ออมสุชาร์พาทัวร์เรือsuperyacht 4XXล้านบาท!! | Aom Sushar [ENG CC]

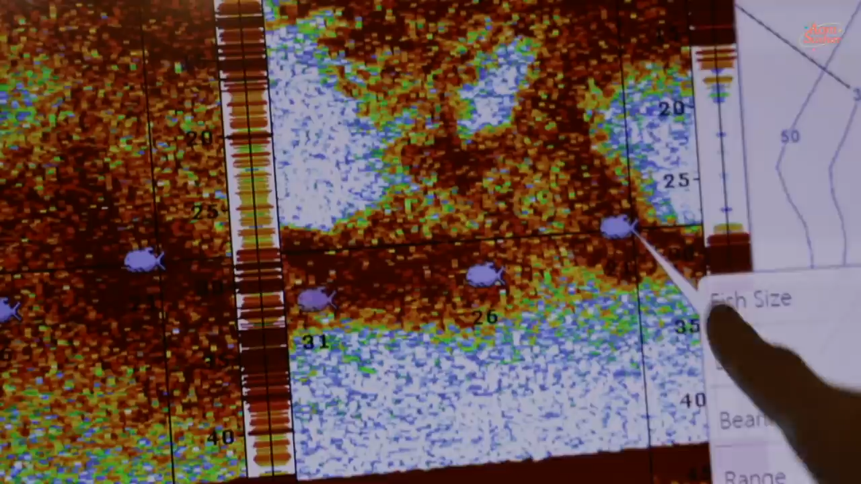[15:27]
5 ดูๆ แต่ปลามันเคือนไปปลาก็ต้องไว้นะครับพี่
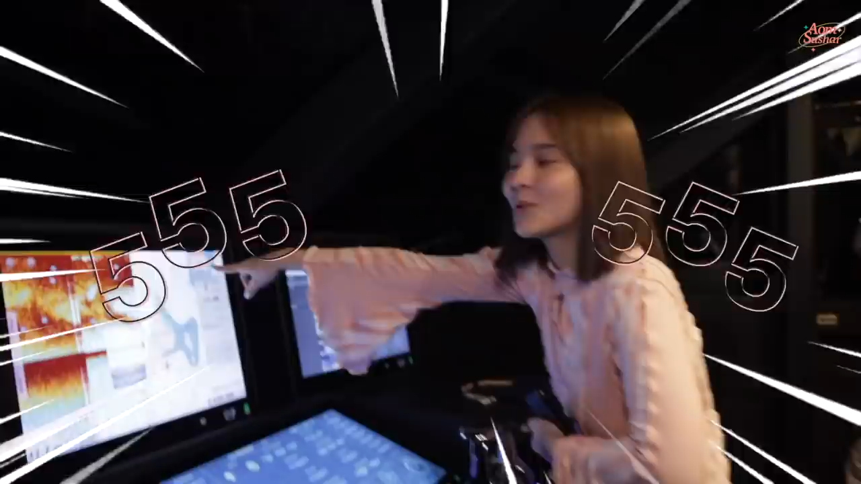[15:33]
ปลอดปลาได้หย่อนเบ็ดไป ใจไม่เธอได้เลยนี่ ชาลี ชาลีอ่ะนี่ แค่นี่ สันชาลีเห็นไหม เห็นปลา อย่าง
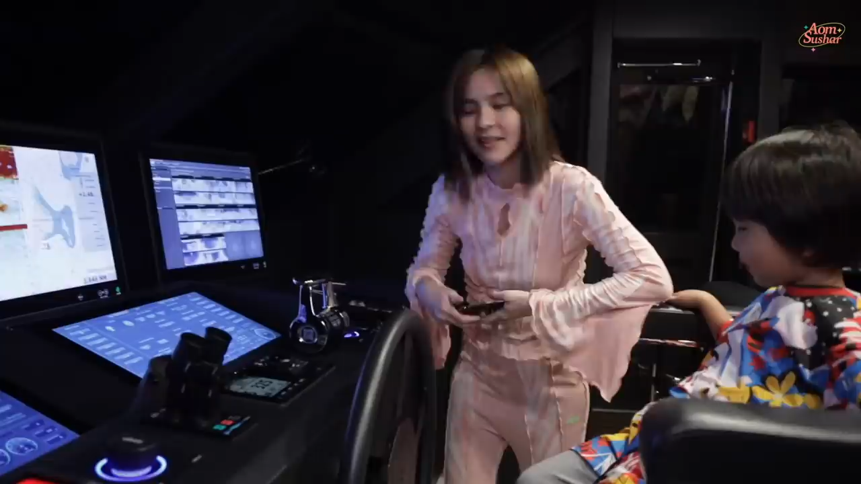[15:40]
นี้นี่เราจะดูว่าปลาตรงไหนอยู่นี่ตัวหรอ
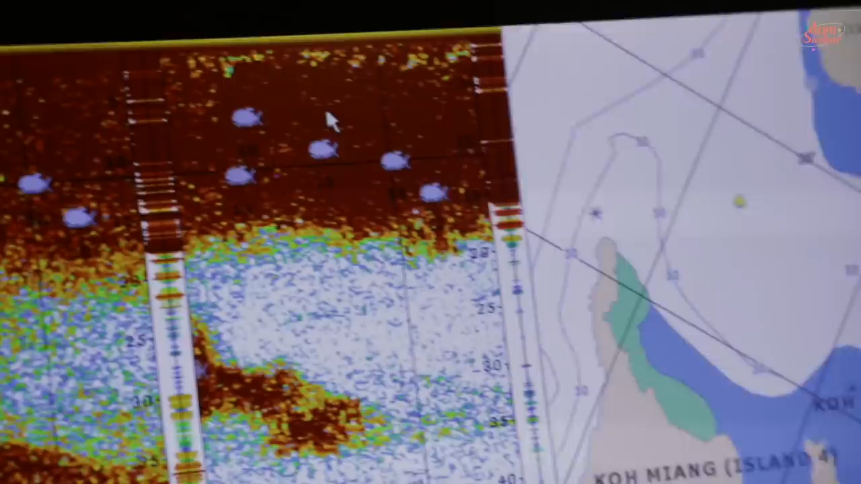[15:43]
มันลืดเหลือออกไปนั่น
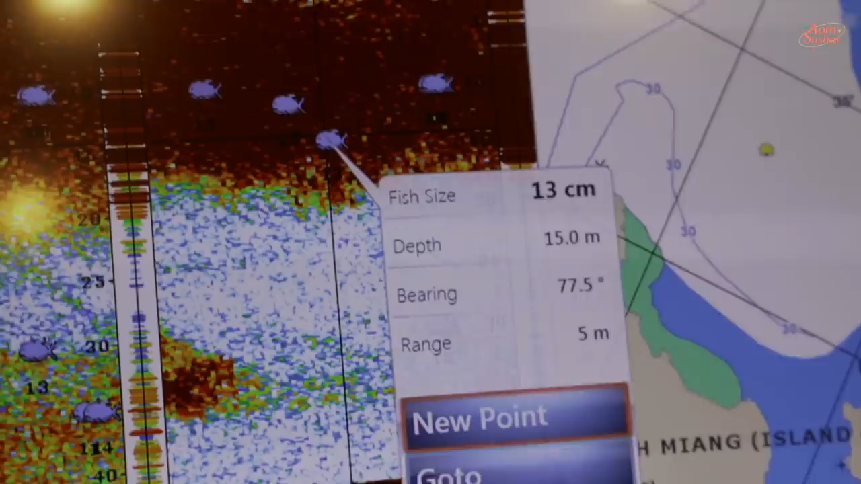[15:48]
มีไซส์ 13 ซิ้นลึกเท่าไหร่15 นิด15 นิดแต่ไม่สามารถบอกได้ว่าเป็นปลาพันธ์อะไรนะอันนี้จะบอกไม่ได้นะ บอกได้จัดใจนะ